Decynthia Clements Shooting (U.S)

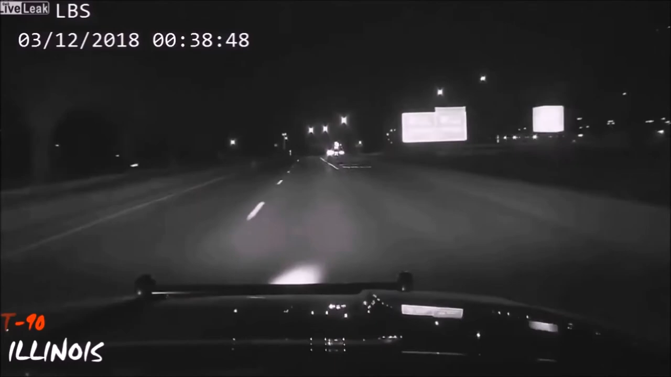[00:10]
Vehicle does not stop for the officer.
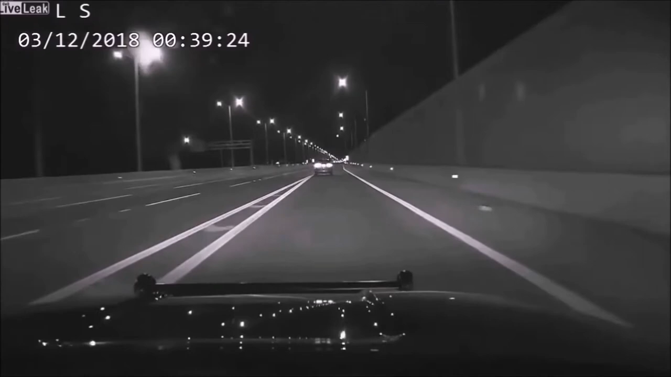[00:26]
Once on I-90, the officer terminates his attempt to stop the vehicle. The next time officer sees the vehicle is on westbound I-90 on the shoulder.